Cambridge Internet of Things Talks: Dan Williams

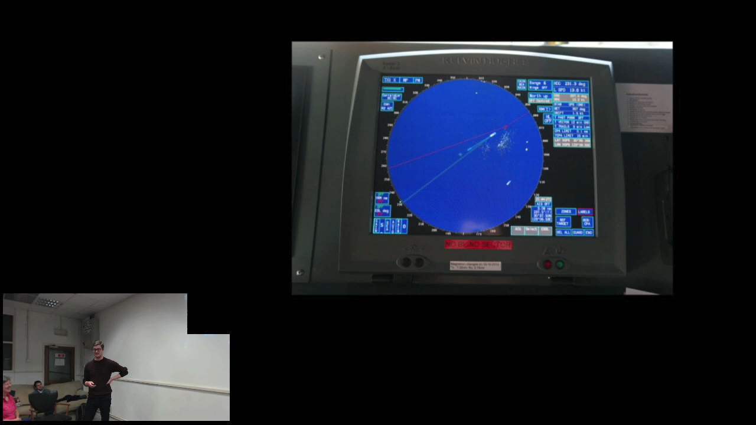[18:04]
And to set the course of the ship, you just click on the map where you want to go. And you just make a little line of dots, and the ship will automatically